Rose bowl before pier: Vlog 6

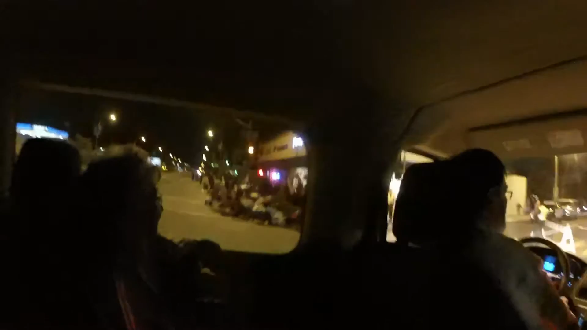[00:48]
It's Colorado Boulevard, that's where the Rose Bowl Parade is going to be. Made us a parking garage.